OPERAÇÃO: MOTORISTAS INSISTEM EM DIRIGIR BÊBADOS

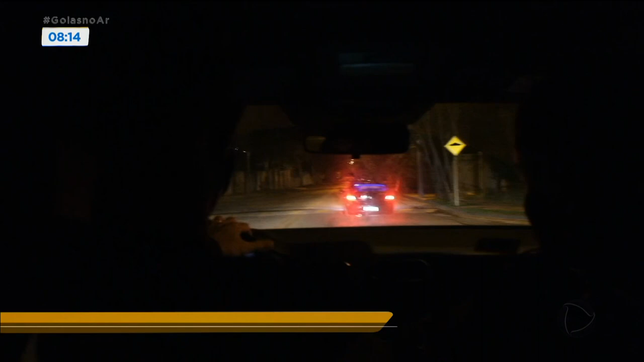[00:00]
É madrugada, pouco movimento nas ruas e avenidas. Os agentes da Delegacia de Trânsito da Polícia Civil estão circulando para coibir motoristas que fazem a combinação álcool e direção.